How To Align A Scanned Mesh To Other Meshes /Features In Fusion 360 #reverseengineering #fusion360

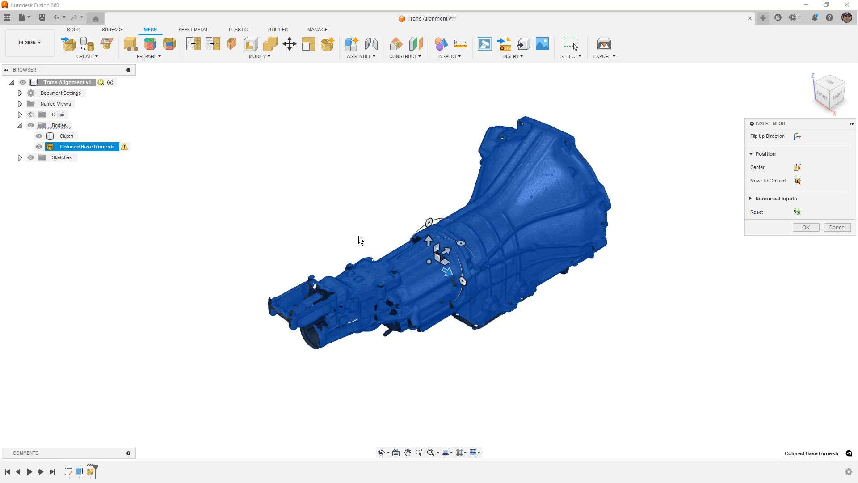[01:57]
and it was already aligned inside of the Xscan software.
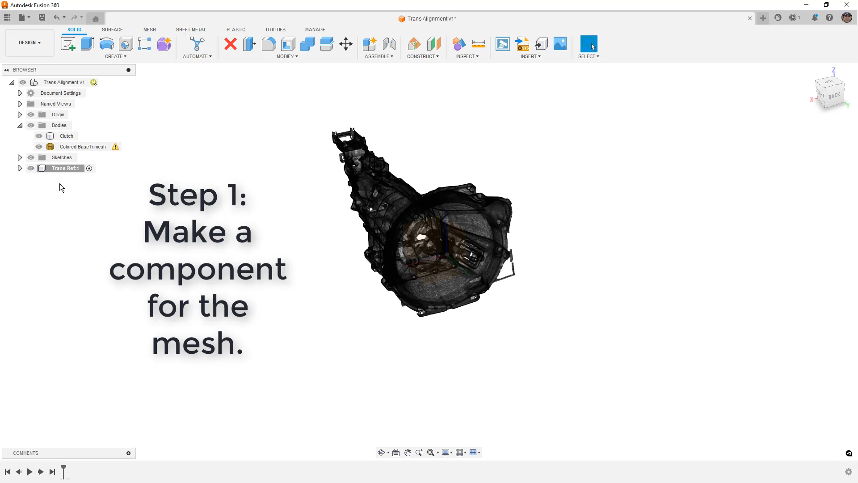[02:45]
Now each component in Fusion 360 contains its own coordinate system.
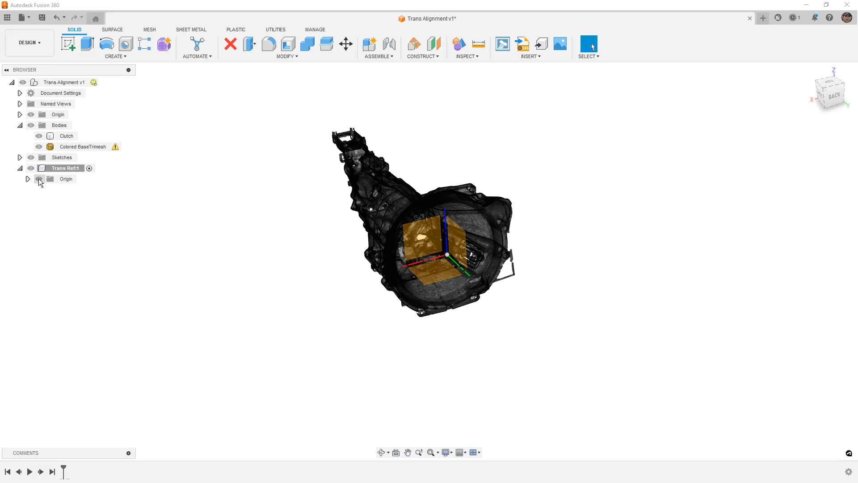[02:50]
Now the important step here is that I'm going to just take this mesh and drag it into that component. The reason that this is important is because the coordinate systems are currently aligned. I can now move this mesh around.
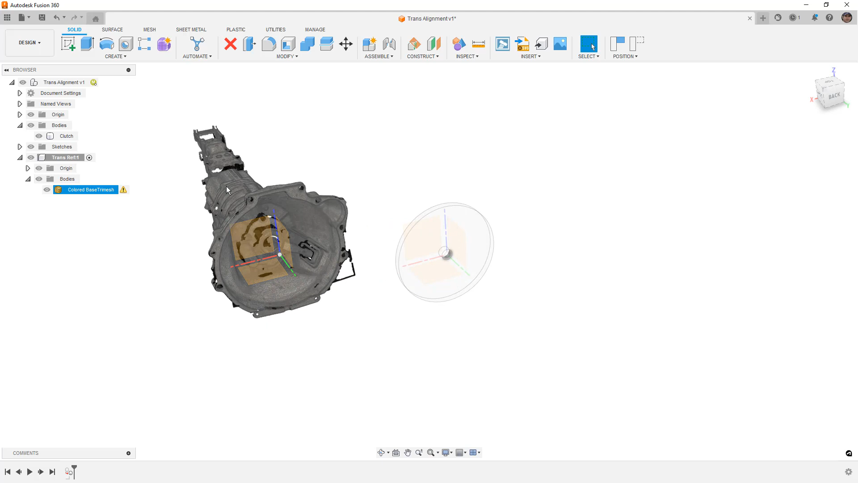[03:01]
You can see the coordinate system in the new component and the original coordinate system based on how it was inserted into Fusion 360. So we can use things like move copy.
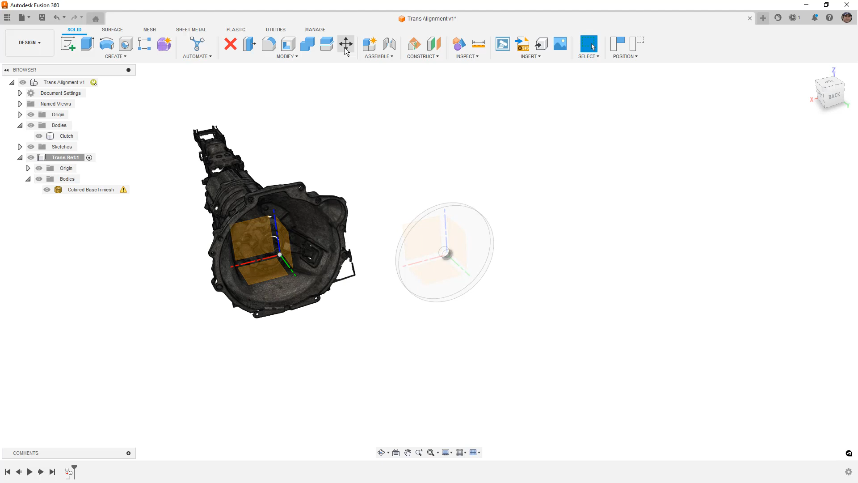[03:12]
We want to make sure that we're using components and not bodies.
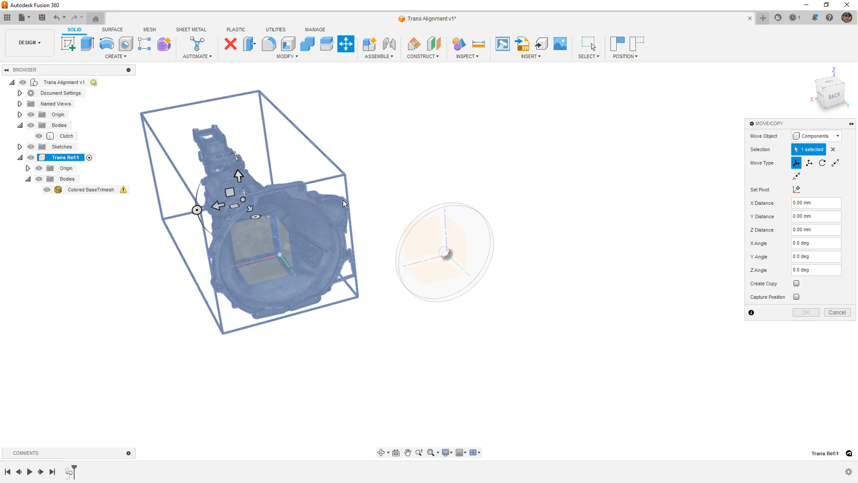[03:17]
And when we do this, we can just go ahead and we can mess up the alignment so that it's kind of off.
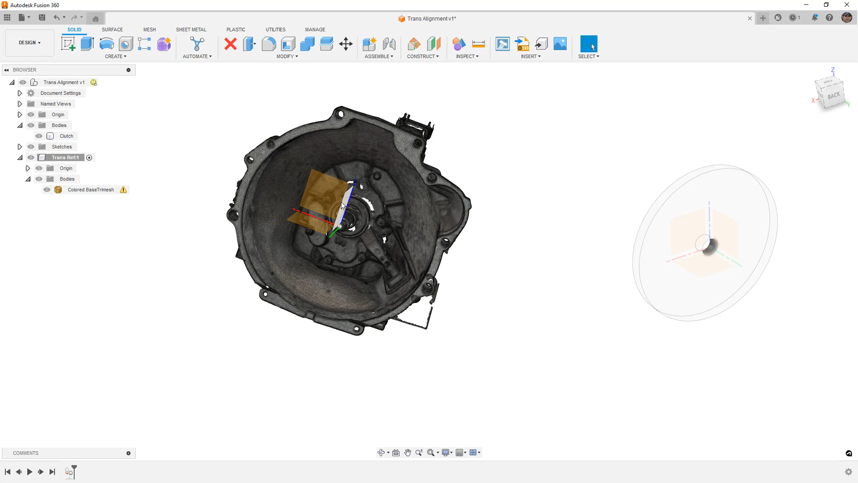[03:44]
The next step to this process is if your mesh is pretty heavy. What I mean by that is if it has a lot of triangles and it's really slowing the process down. Generally, what I like to do is copy and paste the mesh and create a remeshed version of it.
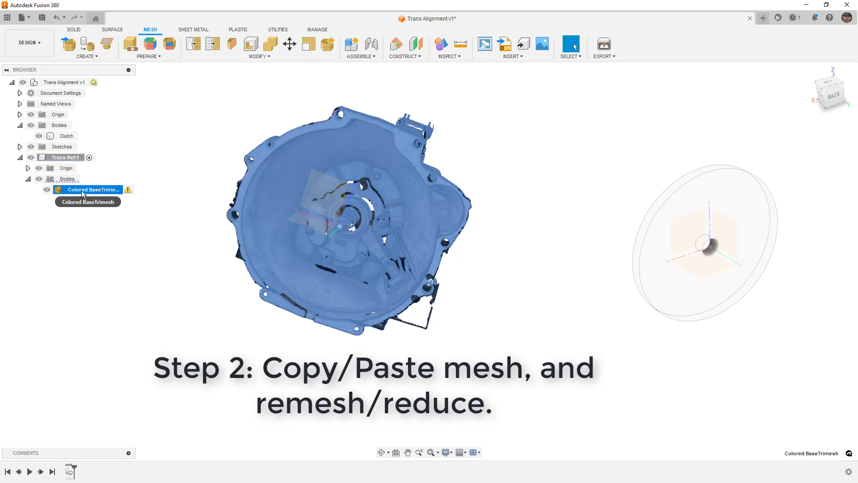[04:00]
So I'm going to right click, simply go down to copy and we can use our shortcut keys as well.
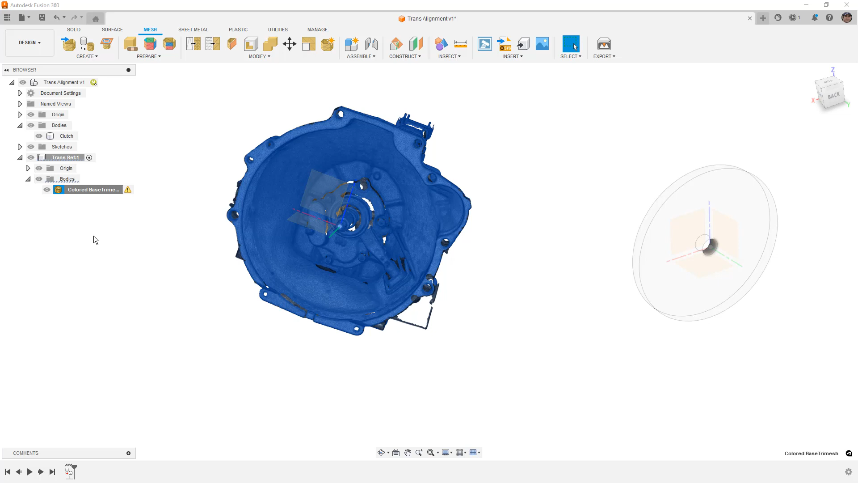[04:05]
Control C, Control V. You'll notice that when it's pasting it, it looks like it's over here.
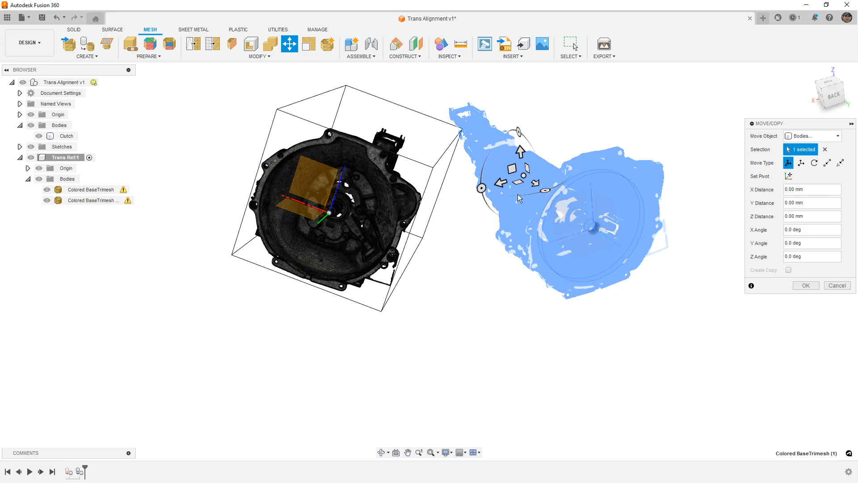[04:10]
I say okay, but it's actually in the same location.
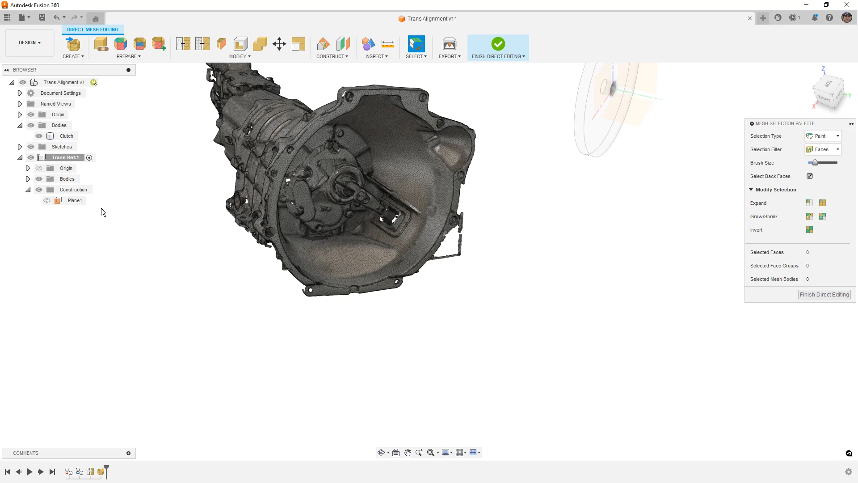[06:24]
From here, if we want to create other planes that are perpendicular, we would want to use this and make them at 90 degrees, for example. In this case, I'm just going to use that as sort of a test or a reference on how we can do this. The next thing that we want to do is finish direct editing and then create a mesh section sketch. The mesh section sketch is going to be based again on this body.
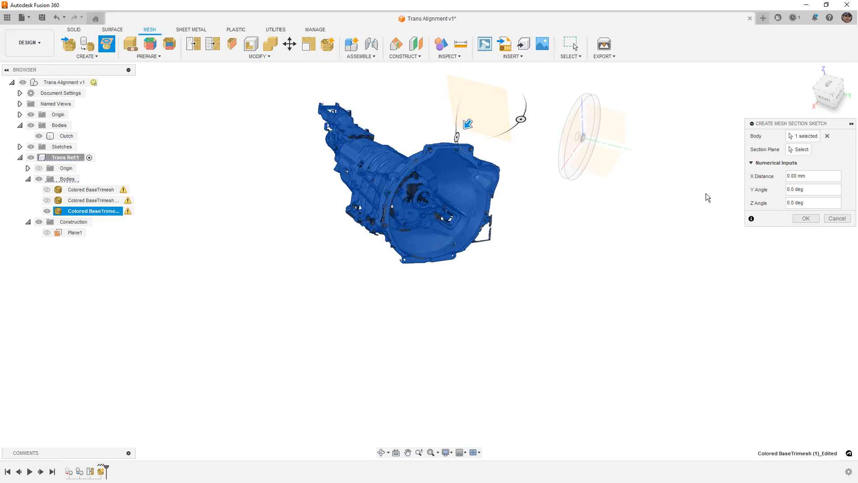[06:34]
And then for our plane selection, I'm going to show the origin and I'm going to use this default origin up front here.
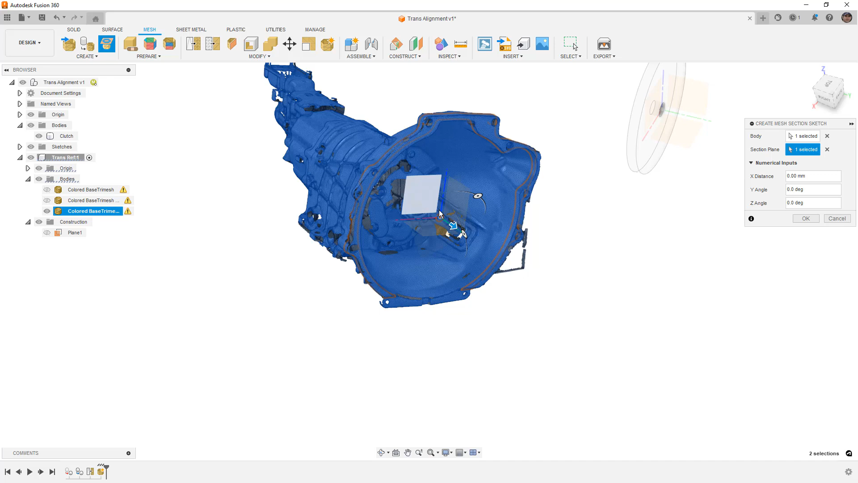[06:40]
And I want to zoom in and note that we are seeing a mesh section on that mesh body.
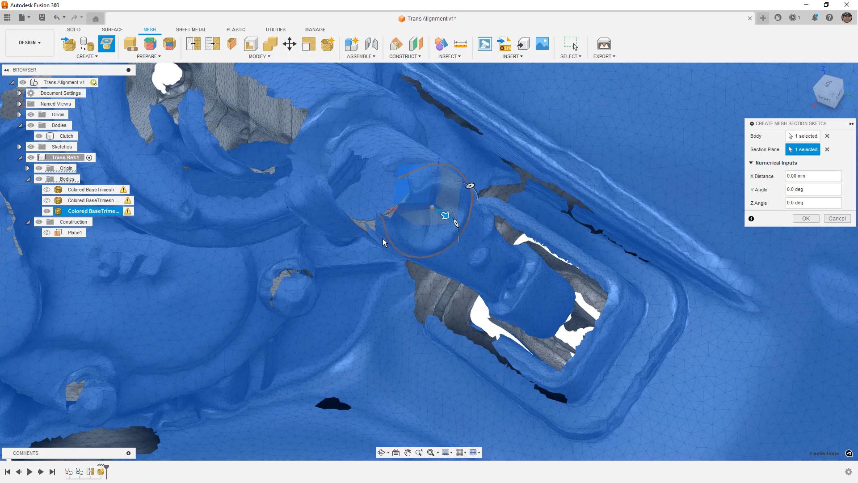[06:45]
I'm going to say, OK, and then I'm going to find that sketch, right click and edit.
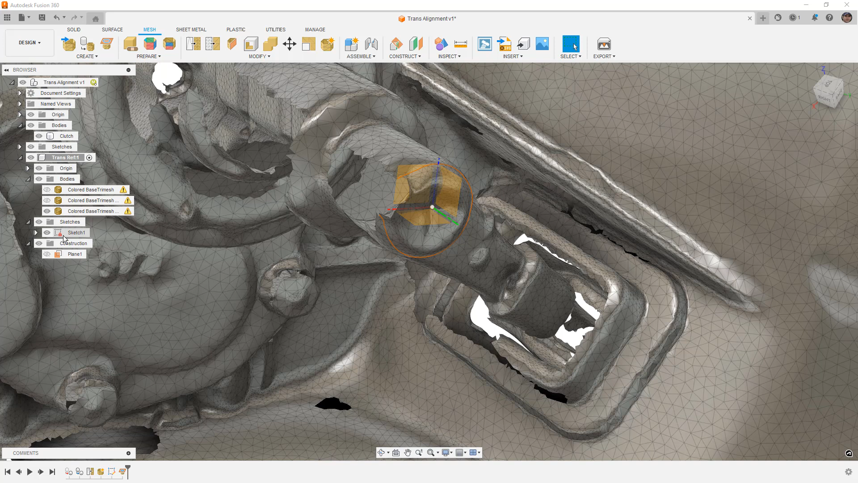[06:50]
I'm going to double click the mouse wheel.
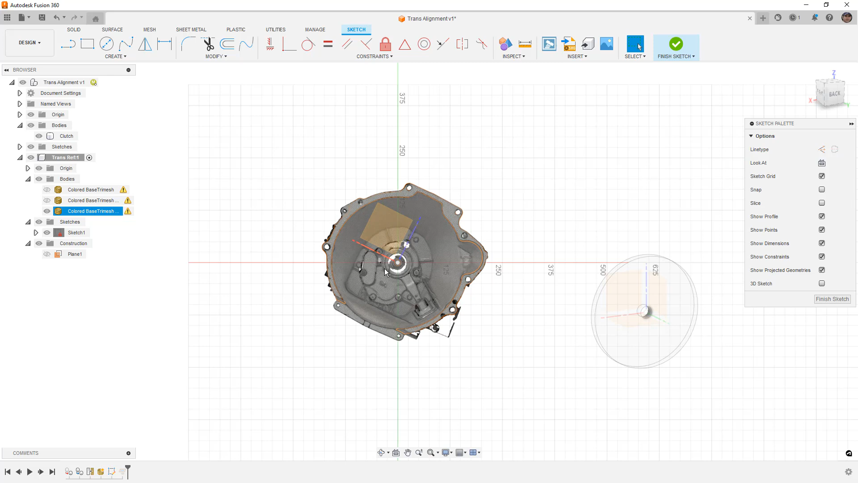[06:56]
Notice that everything is still kind of rotated and askew. That's OK for what we're doing. We're going to go to our create menu, fit curves to mesh section.
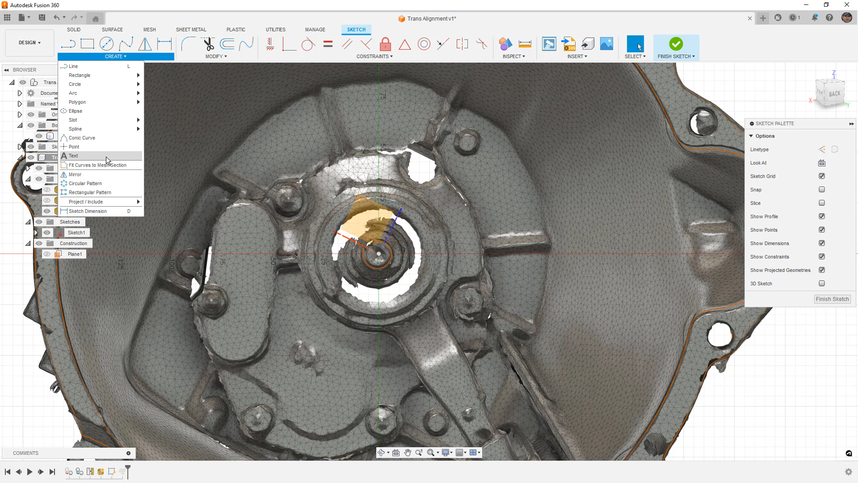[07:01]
I'm going to be using the circle option. I'm going to select this and it's going to automatically apply a circle based on the default tolerances.
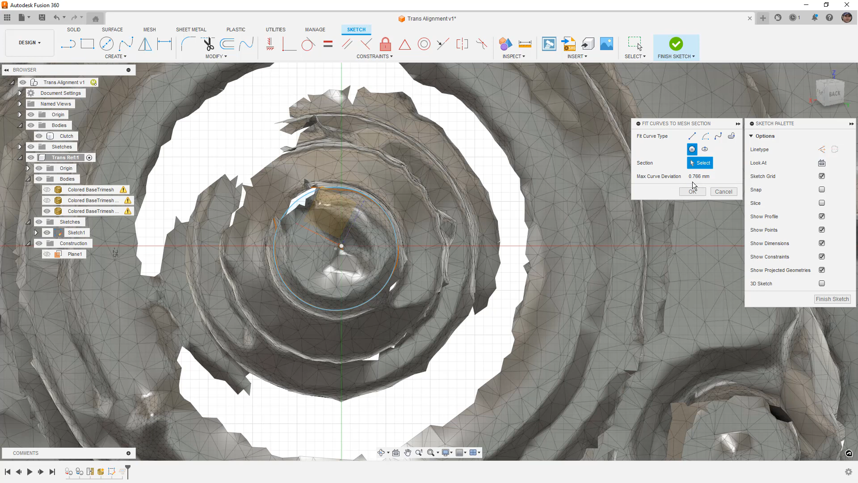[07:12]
You can see the max curve deviation is 0.76 millimeters. That's not great. And that's simply because the mesh reference has a big hole in the side of it. Now, hopefully you have a good mesh reference.